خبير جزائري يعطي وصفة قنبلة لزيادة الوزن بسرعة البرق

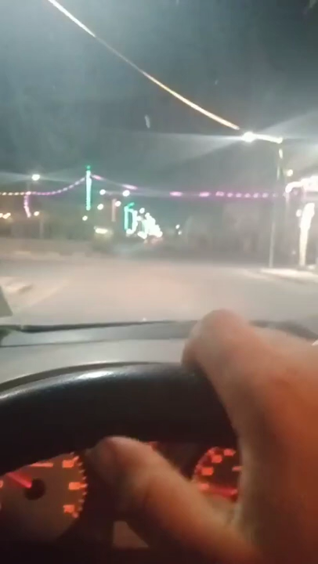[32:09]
يعني هنا رانا في السرة تاع البلاد، رانا في السنترفيل،